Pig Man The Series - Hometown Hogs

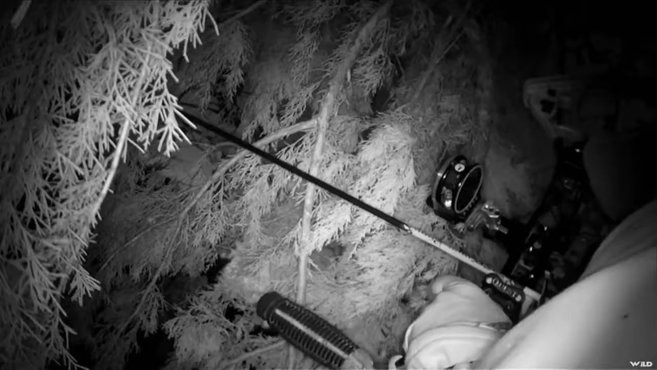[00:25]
We're going to put the light on, and I'm about to light one of them up. Hold on.